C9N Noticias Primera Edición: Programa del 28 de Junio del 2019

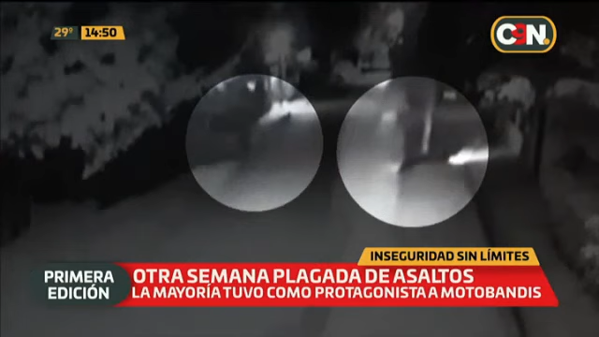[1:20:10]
En un camino vecinal de Limpio esta semana, cámaras de seguridad captaron el asalto que sufrió una persona que se desplazaba a bordo de su motocicleta. En un intento por escapar de los motobandis, terminó estrellándose por un árbol.